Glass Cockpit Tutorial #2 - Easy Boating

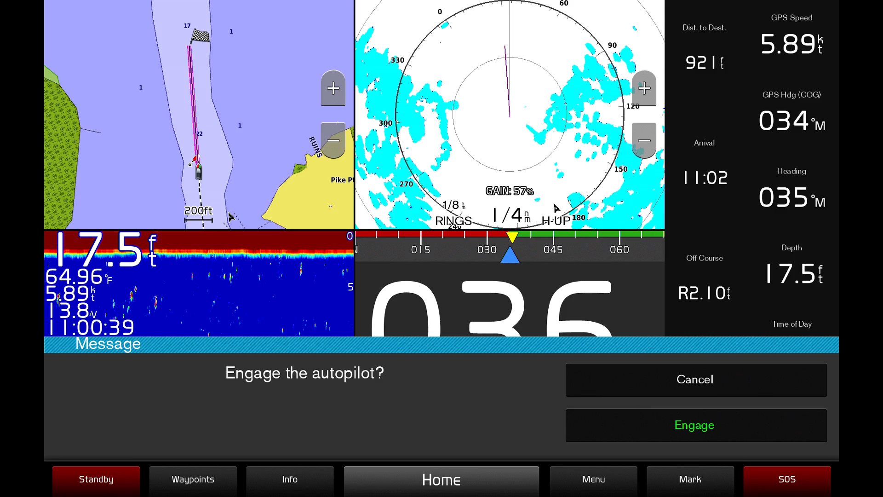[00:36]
On screen: depth 17.5 ft, water 64.96°F
Once you've chosen a destination with the touch screen, you will be prompted to engage the autopilot. Simply press engage and your vessel will proceed to the destination.
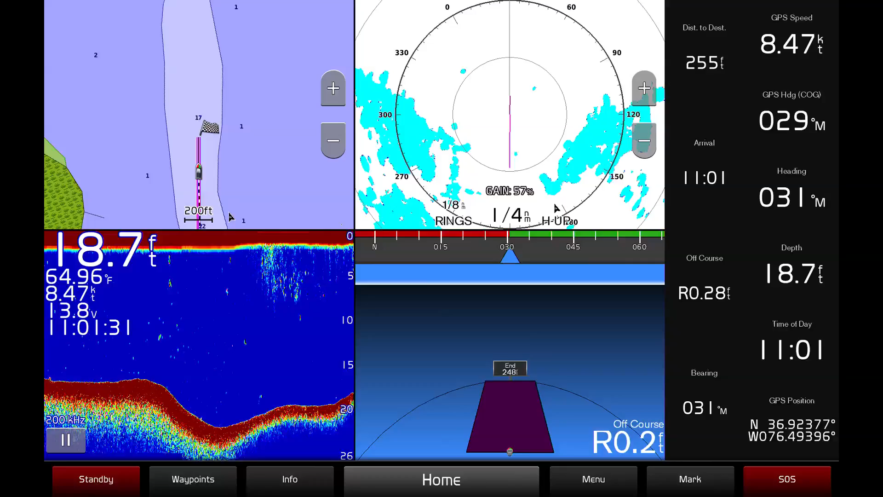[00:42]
On screen: depth 18.7 ft, water 64.96°F
The autopilot will guide you to your destination and alert you when it has been reached, at which point the autopilot will enter heading hold to maintain your boat's path.
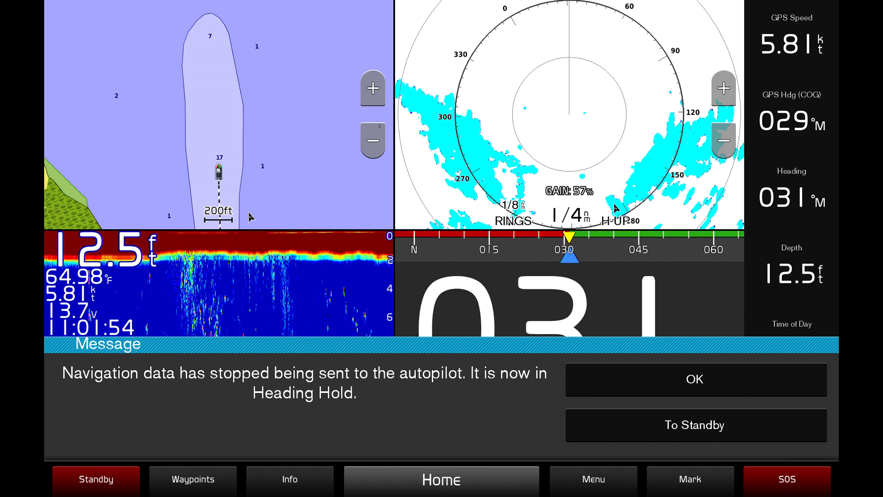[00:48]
On screen: depth 12.5 ft, water 64.98°F, speed 5.81 kn
If at any time you wish to deviate from the course the autopilot has set, just turn the wheel or push the joystick to take back manual control of your vessel.
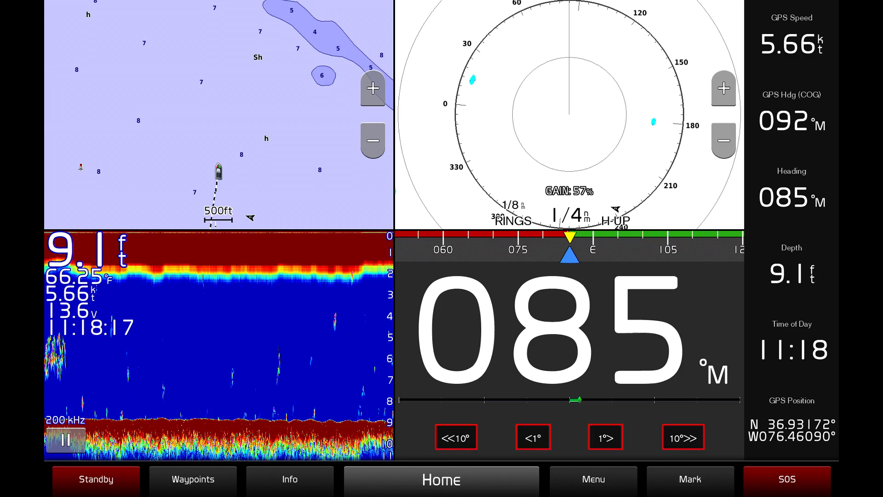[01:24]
On screen: depth 9.1 ft, water 66.25°F, speed 5.66 kn
While the autopilot is on, you can easily change the heading with the touch screen by adjusting the degrees or by using the joystick.